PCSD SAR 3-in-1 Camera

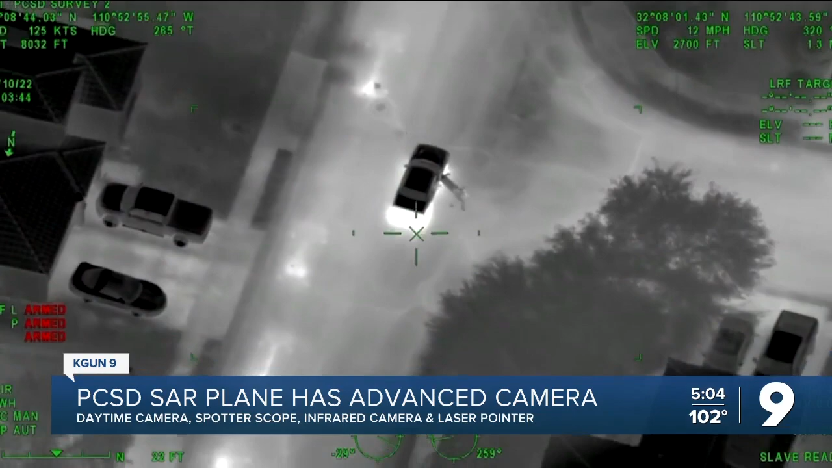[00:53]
A deputy can either manually operate the camera in the back or input an address that then shows on an iPad for the pilot to see. And as you can see there on your screen, even when zoomed in for something like a car chase, the camera is still extremely stable.